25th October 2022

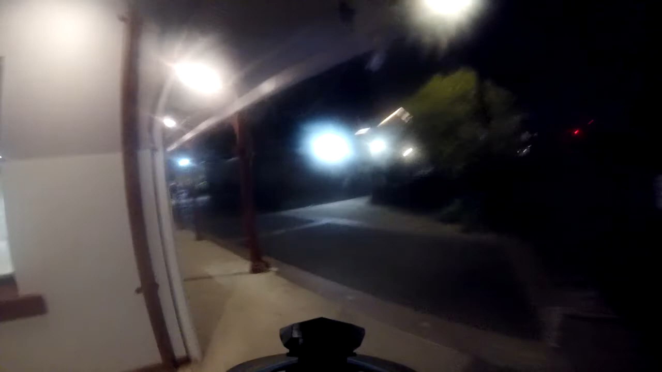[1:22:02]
I doubt it.
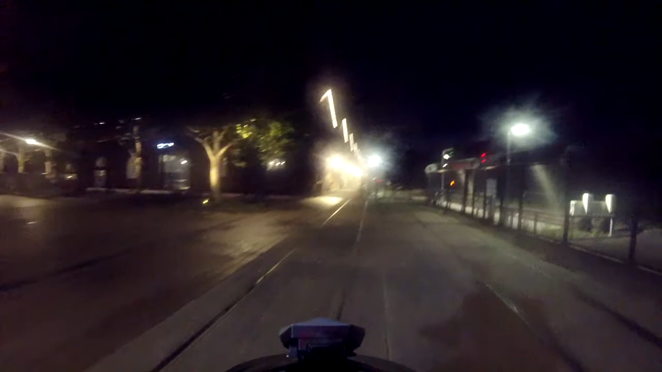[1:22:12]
Okay, let's bash down here. It's the back of the what used to be the train sort
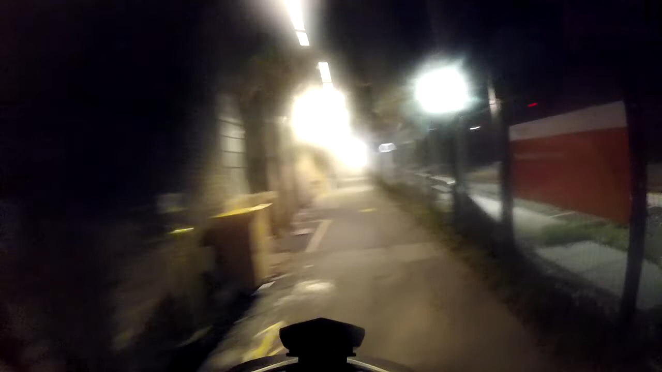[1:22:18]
of train workshops down here back at Redfern Station. Very, very old buildings here.
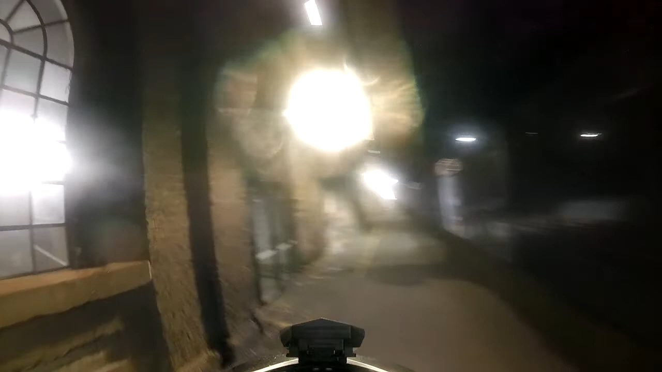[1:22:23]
Not sure what they're doing with them now.
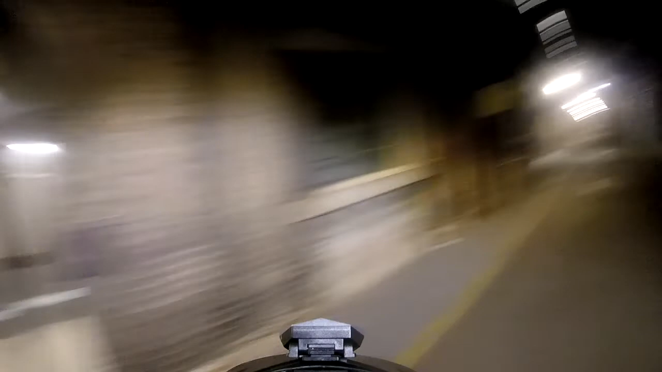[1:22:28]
I think some of them are sort of offices and some of the supermarket, IGA. Ooh, big one.
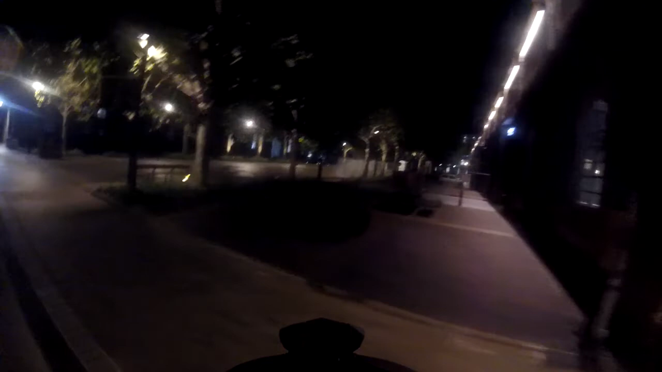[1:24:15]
Anyway. Down through here. Down here's a couple of little restaurants picked up from down here before. There's a fish bowl and it's another Thai restaurant, I'm not sure. Can't quite remember the name of it. It's along here as well.
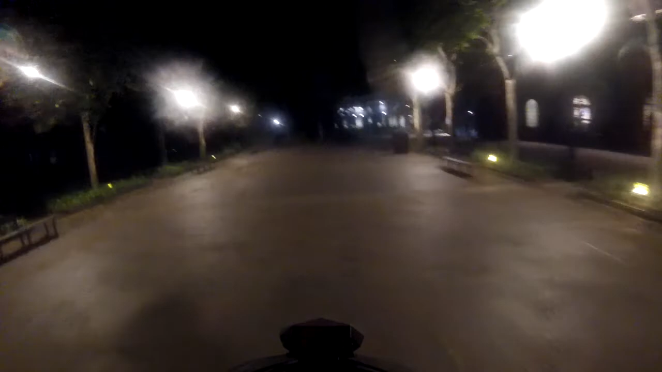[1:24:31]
You can sometimes get nice little pickups from here. Let's see this fucking map. Where are we going? Along Central. Should we go down here?